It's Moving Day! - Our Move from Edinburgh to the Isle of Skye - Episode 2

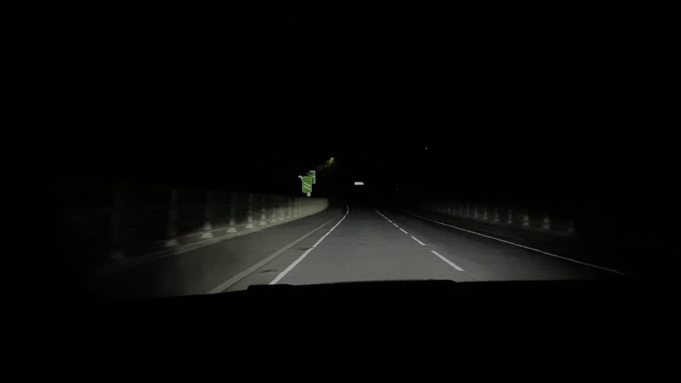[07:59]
It was raining and dark but we were on our way. Before we knew it, we were crossing the bridge to Skye and starting our new adventure.